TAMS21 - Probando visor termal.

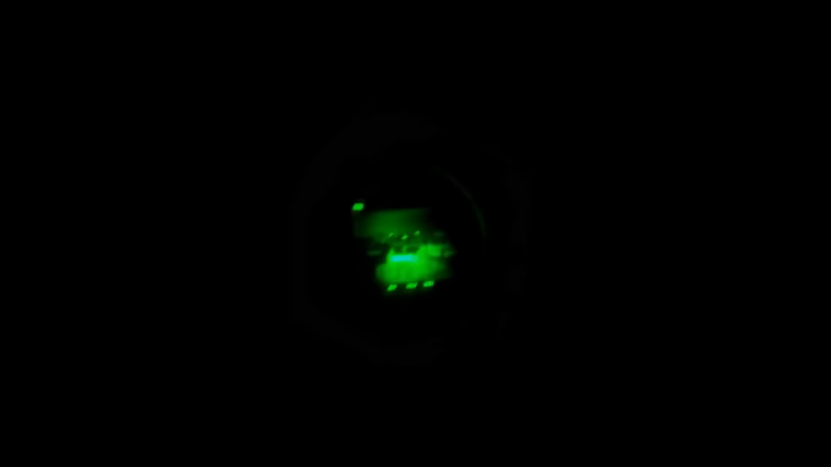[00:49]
de grabar de noche así que poco poco muy poco material pero si pude grabar el tema
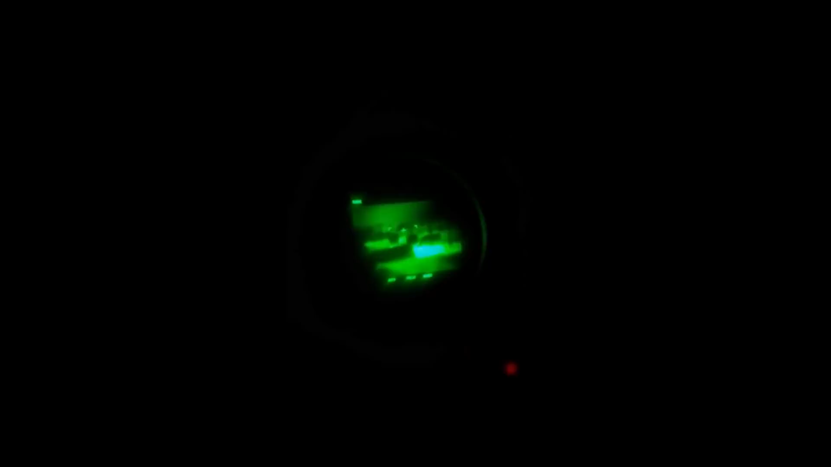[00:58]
de el carreteo con haciendo la prueba de en el modo cazador nocturno
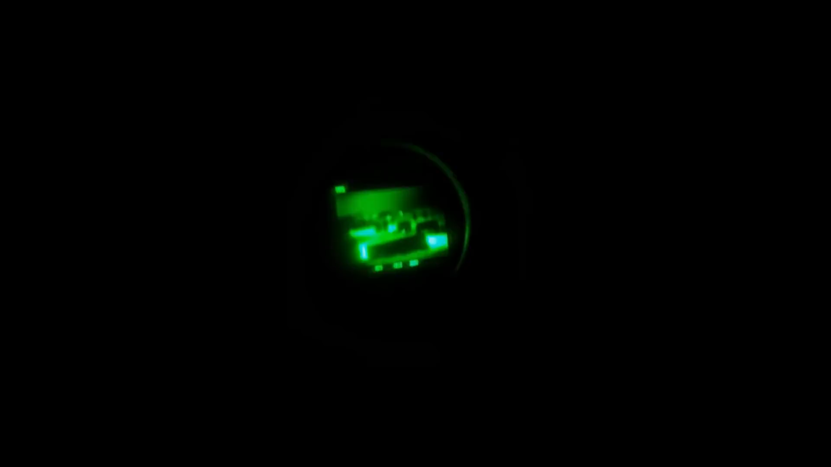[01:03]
del S21 de su cámara térmica donde van a poder ver la vista de la cámara del visor del apuntador que es donde estaba yo y
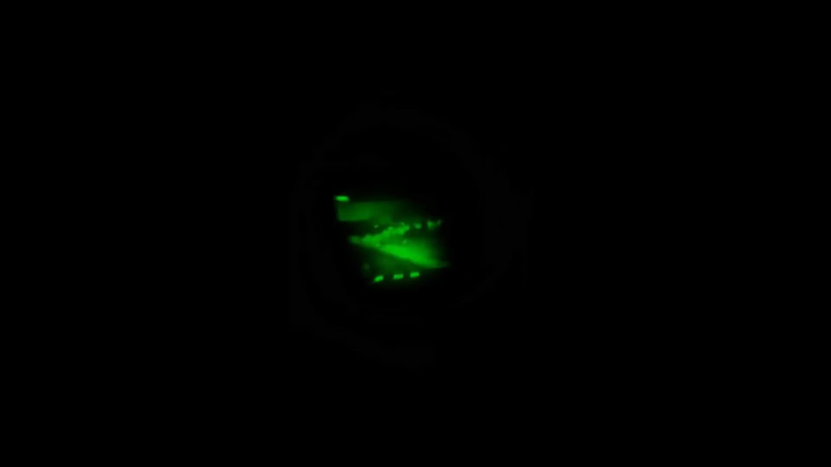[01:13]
el visor del jefe de tanque quizás puede hacer un poco monota pero es interesante porque es algo que poca gente ve el tanque en situación de combate las vistas que tiene porque es como cualquier cosa que aparezca con una firma térmica la ves como
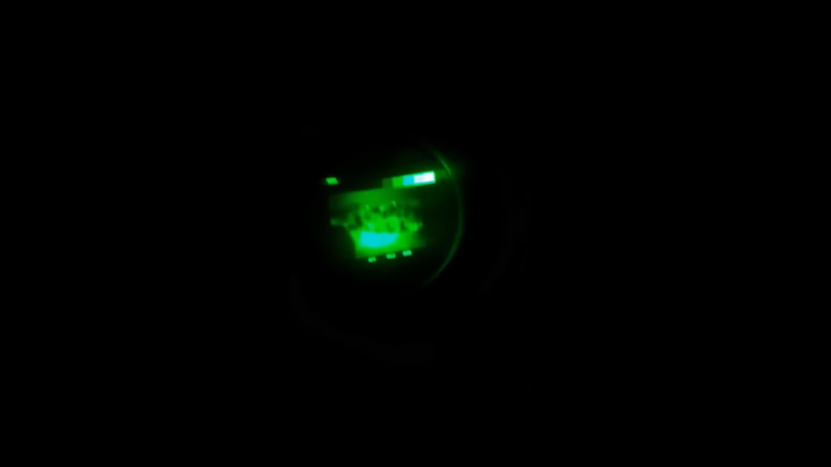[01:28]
si la tuviese al lado no es cierto así que es algo poco visto y que seguramente va a ser de su agrado así que no los molesto más y lo dejo con el vídeo
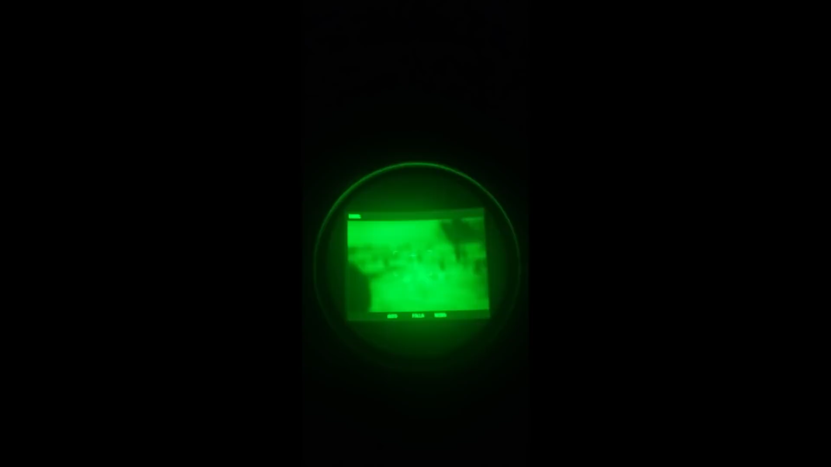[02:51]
Estaba re por el poco Se ve perfecto